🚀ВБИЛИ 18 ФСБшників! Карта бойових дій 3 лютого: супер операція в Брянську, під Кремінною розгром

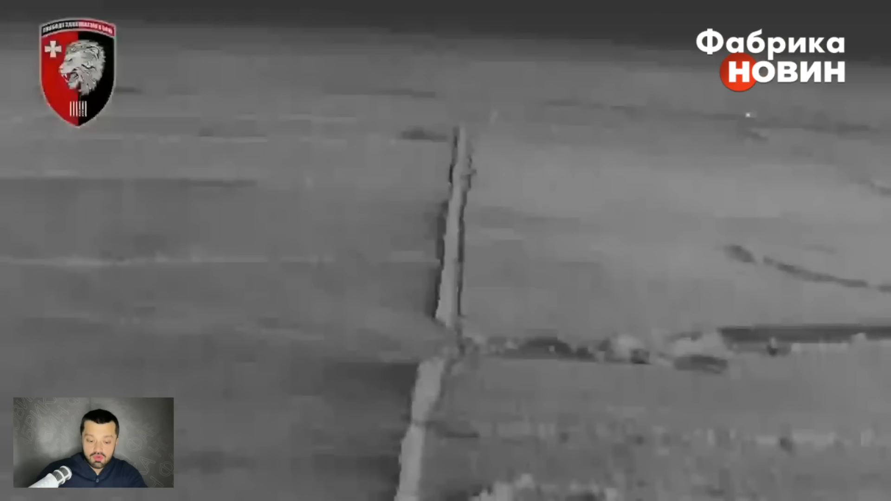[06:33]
Наступ доводить таке велике, чимале, скажімо так, відео, яке демонструє, як ворожа колона висунулася.
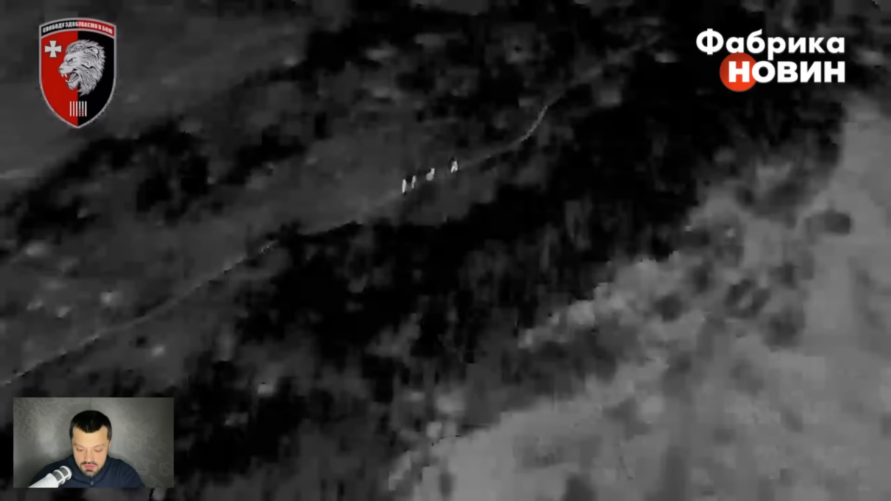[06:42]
Тут і колона, і піхота по-різному. Всяко бувало, але ми бачимо, що окупанти не полишають своїх спроб рухатися на Тернівському,
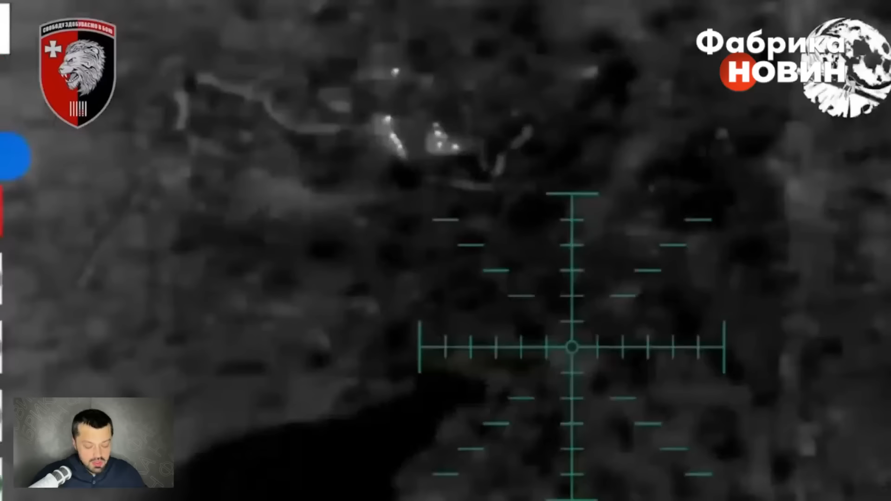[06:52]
називімо його так, напрямку. Це, в принципі, можна казати, напрямок Лиману.
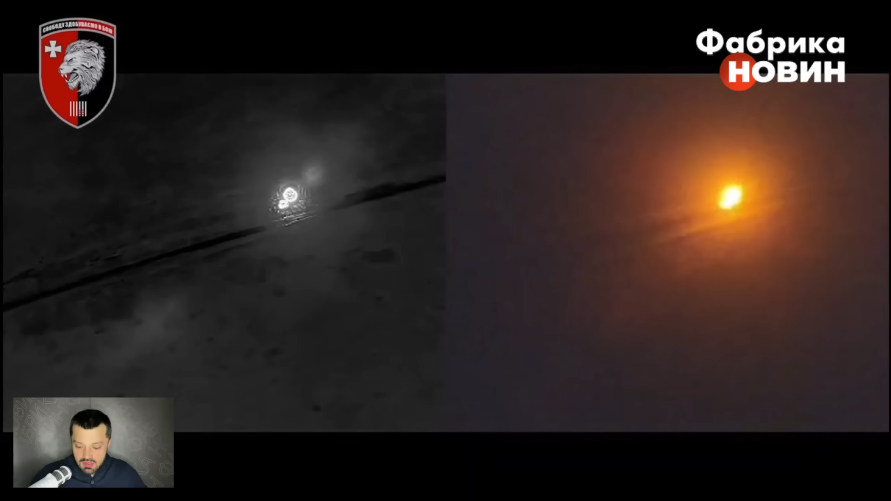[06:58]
Тиск значний, але, до речі, знизилася кількість ось цих бронетанкових колон, які рушали. Раніше ми у Тернах 63-ї бригади бачили відео, як, направду, там чималими такими підрозділями.
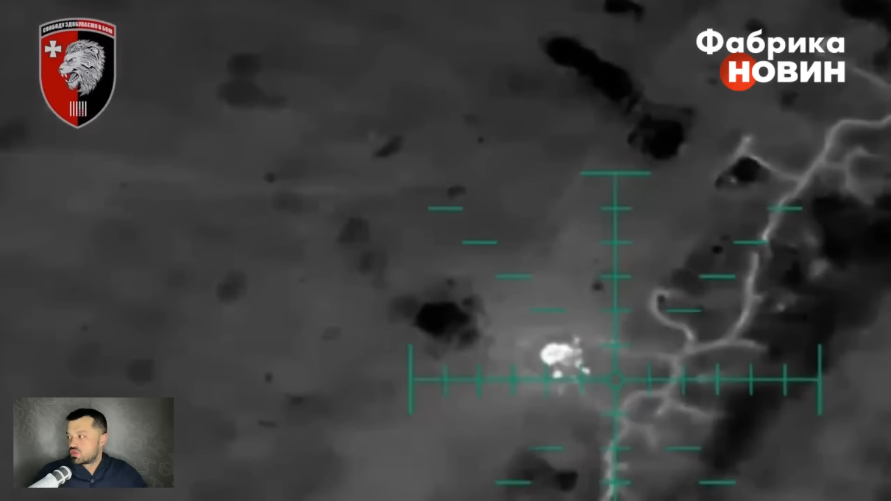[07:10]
От як, пригадуєте, нещодавно кілька днів тому,
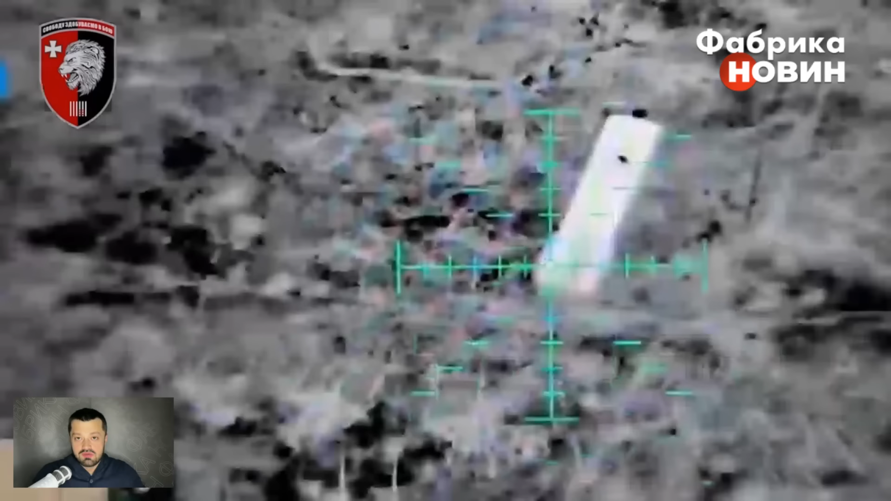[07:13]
я показував, під Вугледаром ішла бронетанкова колона окупантів.
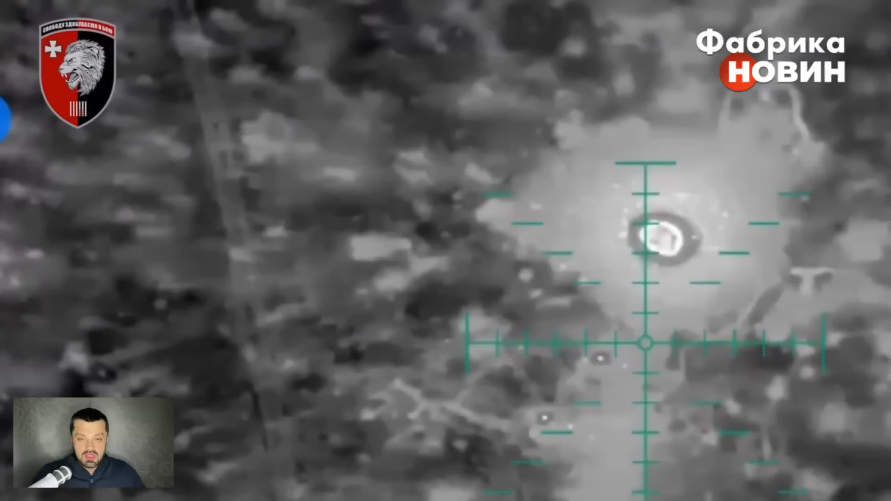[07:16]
І 72-ю, ну це не під Вугледаром, це між Вугледаром і Мар'їнкою в районі Новомихалівки було. Так от, там велика бронетанкова група ішла, і її фактично, що зупинили бійці 72-йки.
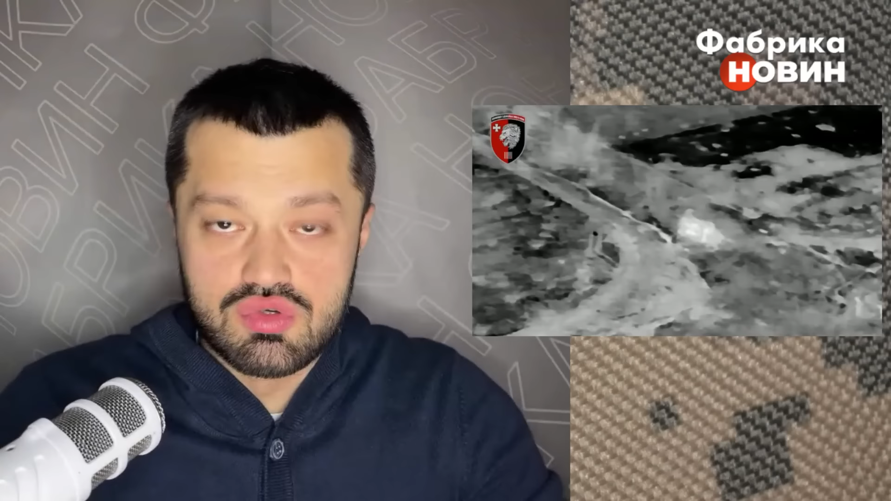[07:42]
Її атаки, що відбувалися 30 січня. Так ось тут, під Тернами, на Лиманському напрямку,
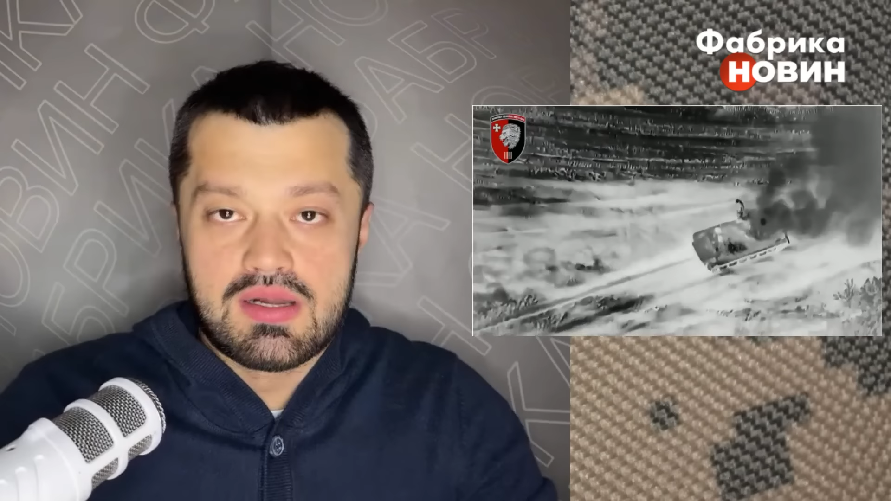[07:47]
раніше так само було відео великих танкових і броньованих колон, коробочок.
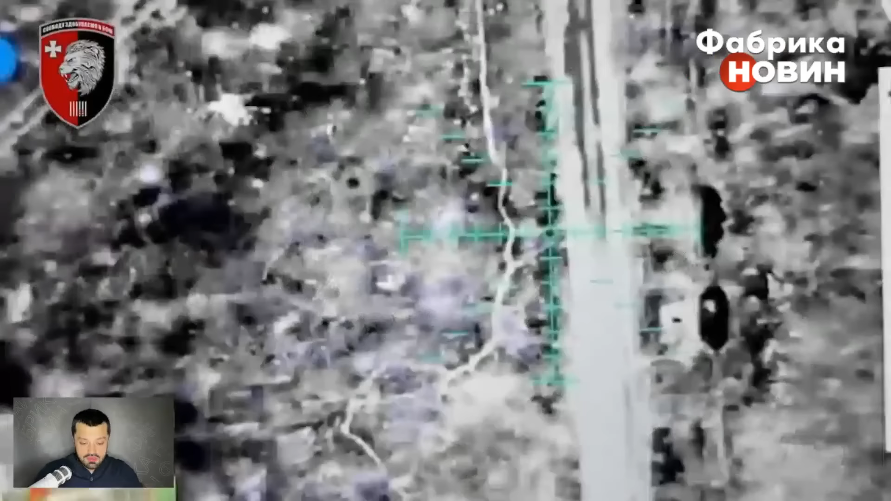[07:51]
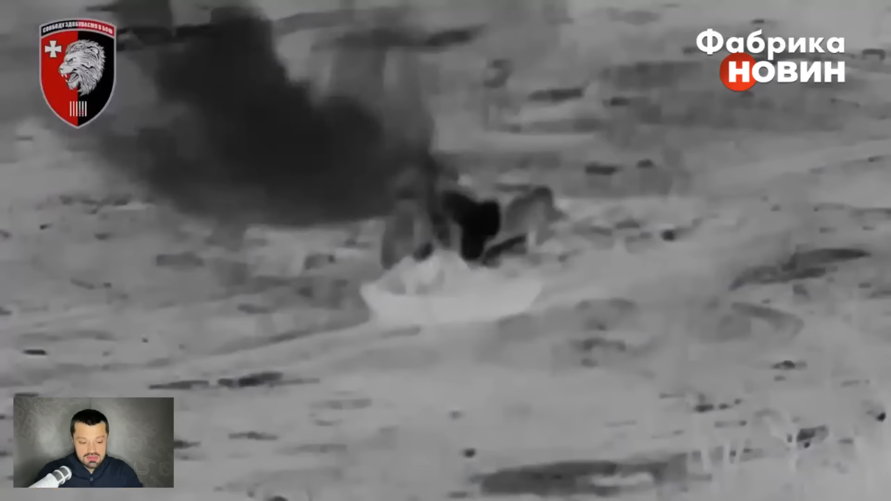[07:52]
Зараз їх суттєво поменшало, але ті, що висуваються,
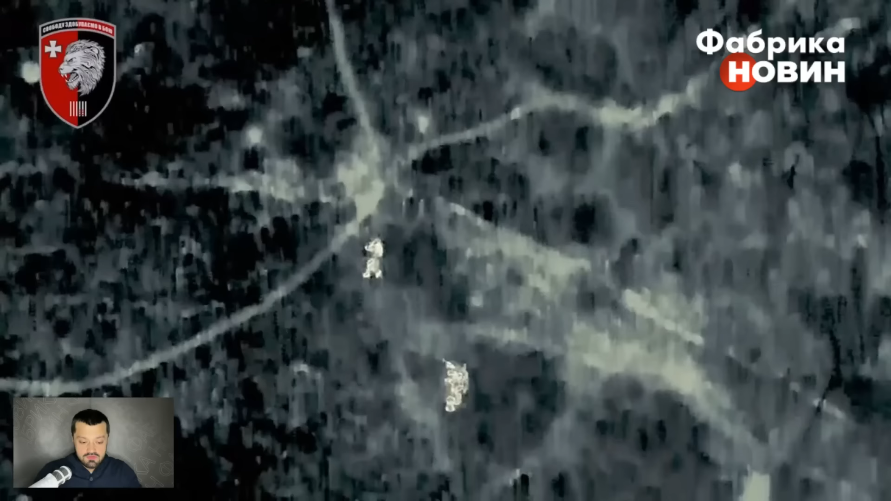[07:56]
в меншій кількості, звісно, що бронетехніка висувається зараз,